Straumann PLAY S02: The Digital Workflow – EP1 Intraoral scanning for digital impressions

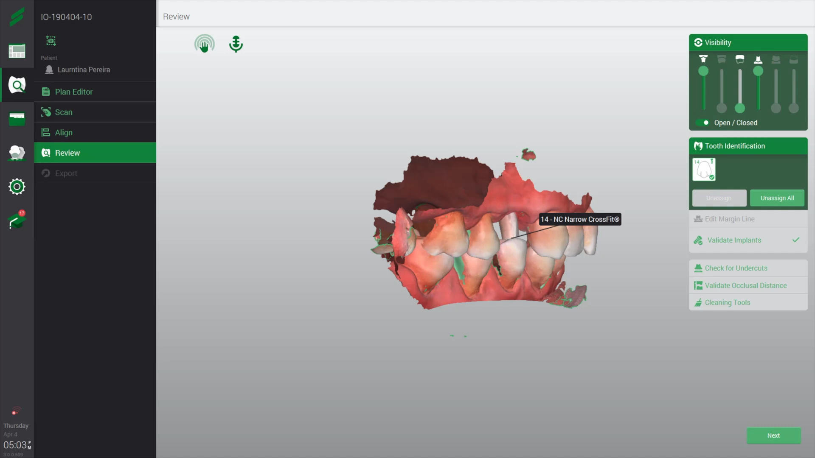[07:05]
In this case, you can see the visibility. You can see if we have the...